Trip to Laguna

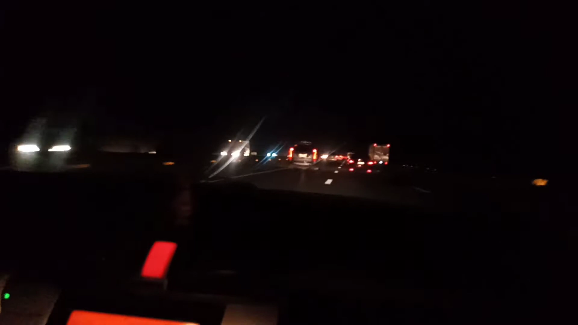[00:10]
guys, nasa expressway tayo ngayon. Yan, mahina lang ang ano, takbo namin. Ayan, walang ka-traffic-traffic.